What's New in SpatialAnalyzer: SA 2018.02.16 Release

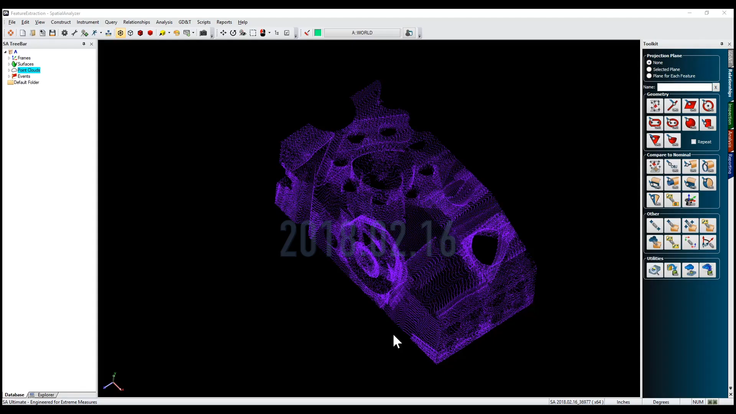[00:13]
We are pleased to present you with a powerful cloud extraction tool designed to find and extract geometry from a point cloud alone.
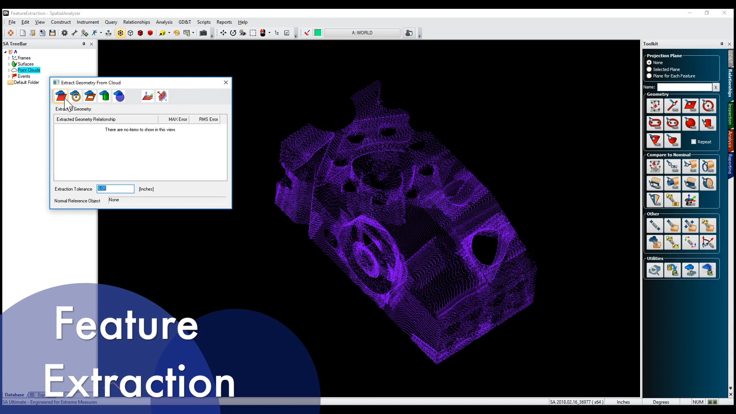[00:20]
Simply select the icon in the Utilities panel of the Relationship tab, select the type of geometry followed by just one point in the cloud,
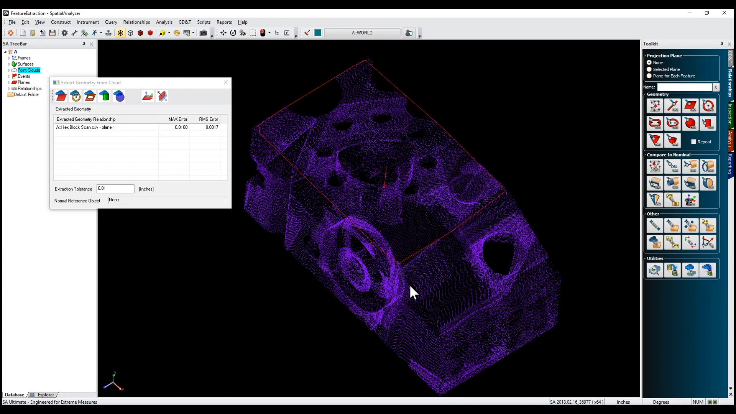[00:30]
and SA will detect and define it according to a specified tolerance. Repeat this process until you have extracted all necessary features.
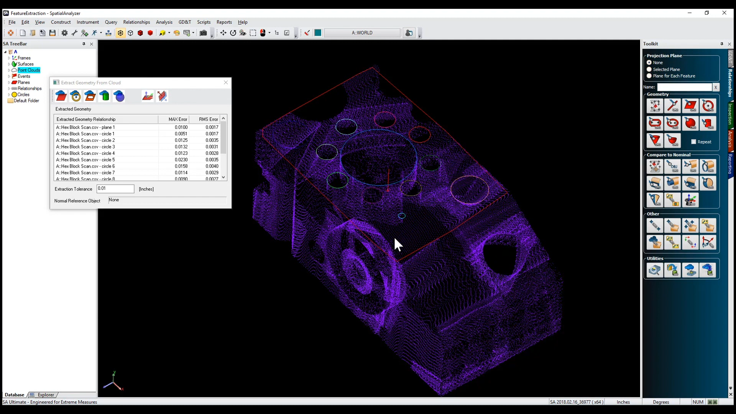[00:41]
This enhancement requires SA Ultimate. A simple Execute Alignment option is now offered for best fit and frame alignment relationships.